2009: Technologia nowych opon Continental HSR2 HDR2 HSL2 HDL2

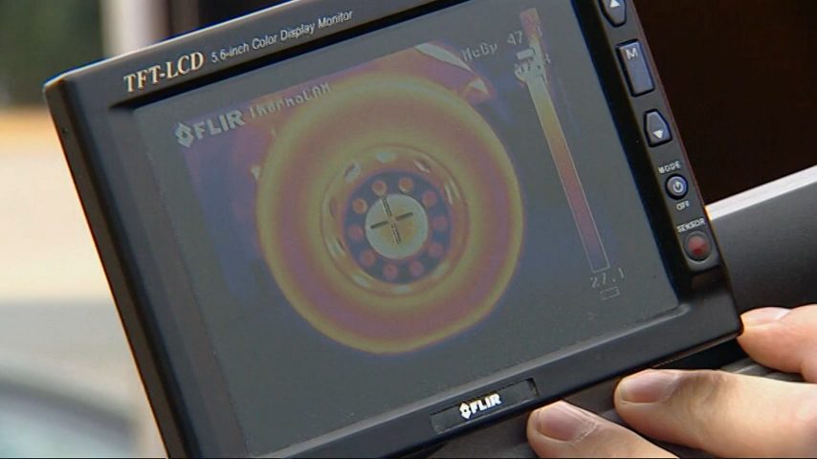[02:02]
Naturally we don't have such detailed data from the tyre hub,
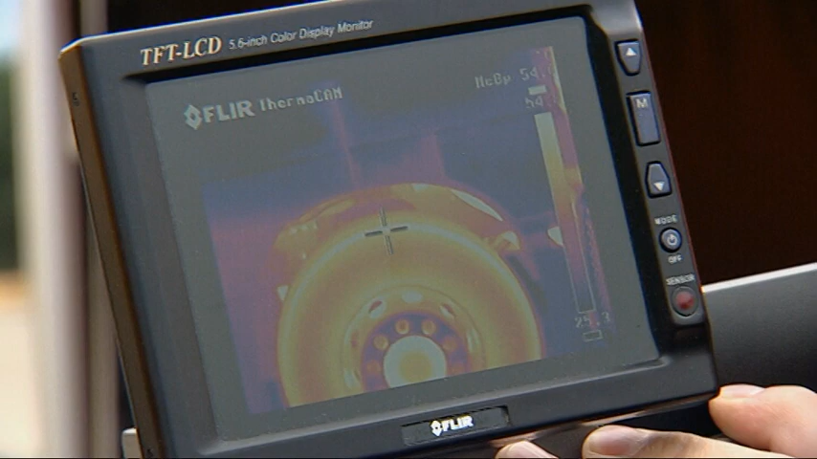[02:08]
but in the shoulder area we reach temperatures of 54, 55 degrees, 53 degrees.
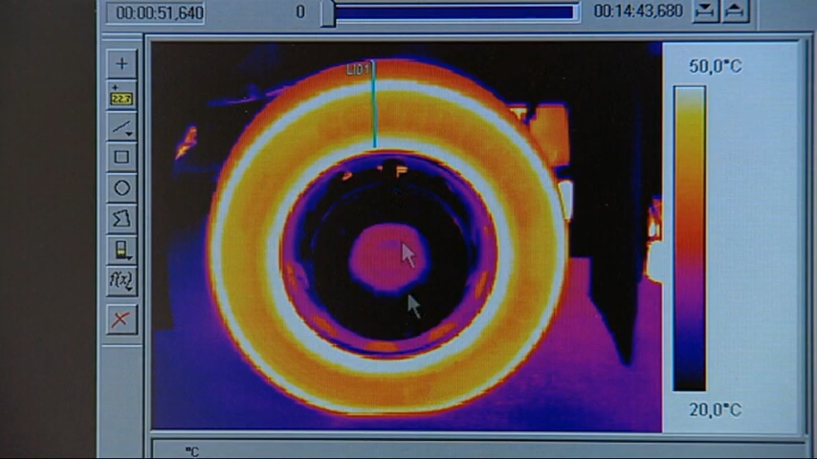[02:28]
On screen: scale top 50.0°C, scale bottom 20.0°C
Depending on the type of tyre, the material used and the tyre pressure, astonishing differences arise in heat build-up.
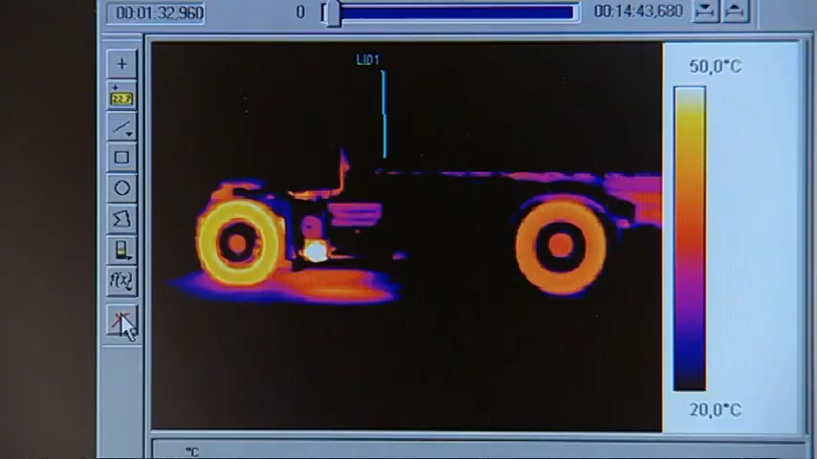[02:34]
On screen: scale top 50.0°C, scale bottom 20.0°C
Not only sideways do interesting details appear, but also on the tyre tread. What one can see clearly here are, for example,
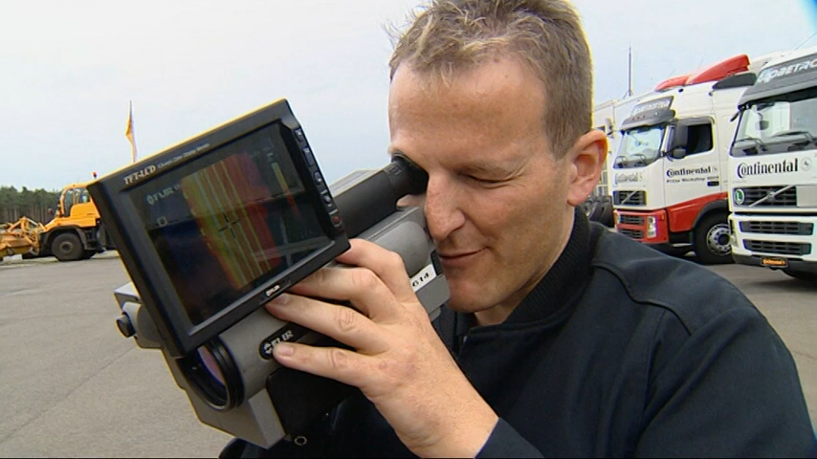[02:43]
the relatively warm areas between the tread grooves and the meanwhile relatively cooled down areas on the outside.
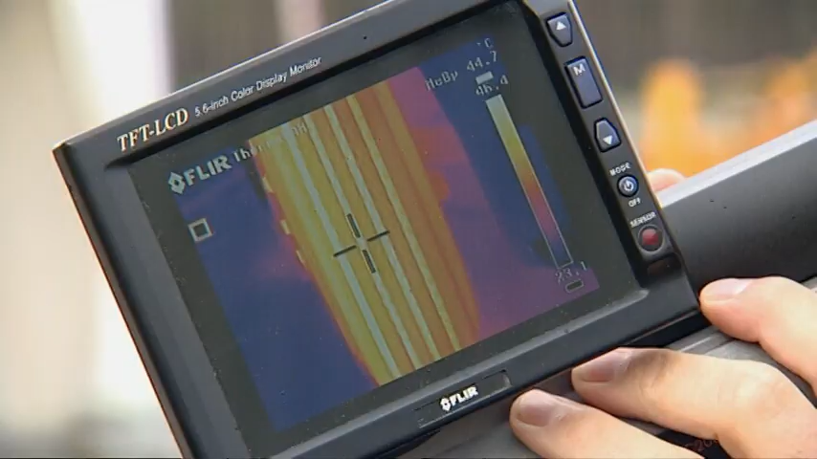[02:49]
Strangely enough, those areas which undergo no friction with the road surface are warmer than the actual tread. How come?
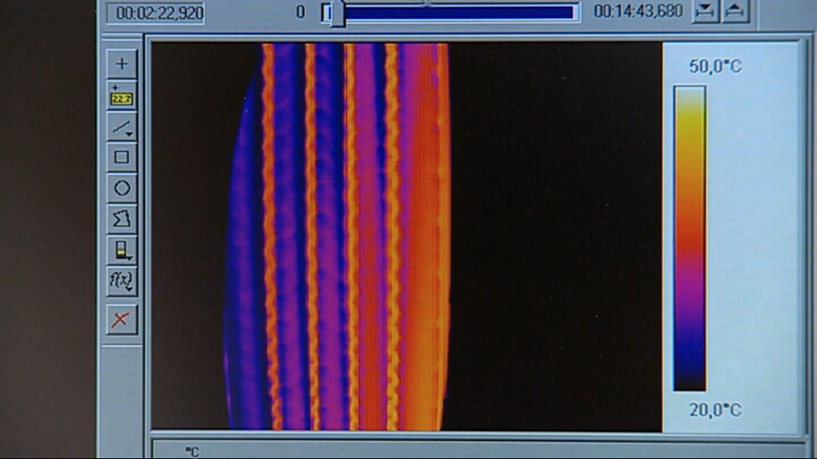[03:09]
On screen: scale top 50.0°C, scale bottom 20.0°C
And also because naturally the tread blocks on the surface of the profile can cool down faster because of the airflow, for example. Or through contact with the road surface. So there's more feedback from there. Right at the lorry's driving start, the temperature differences were far greater.